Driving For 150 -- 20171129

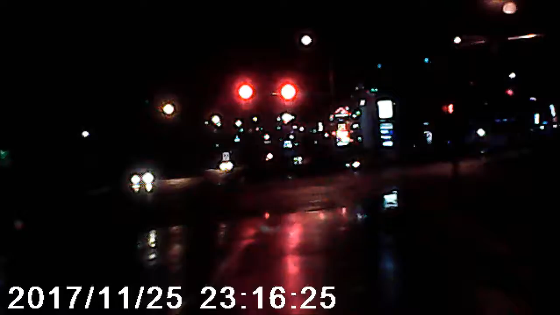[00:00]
When something makes it dangerous, left turn, holy, like that ground there, holy smokes, see what happened? Now, I hope that this turned out, because that was something video worthy.
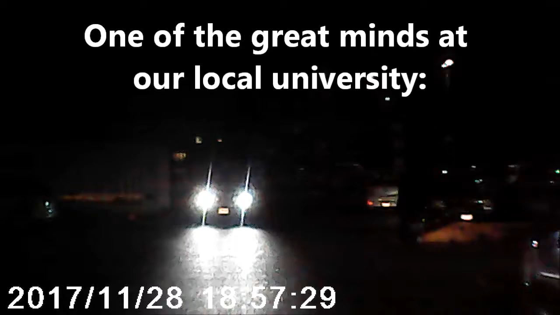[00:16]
Yeah, I signaled, and I was going.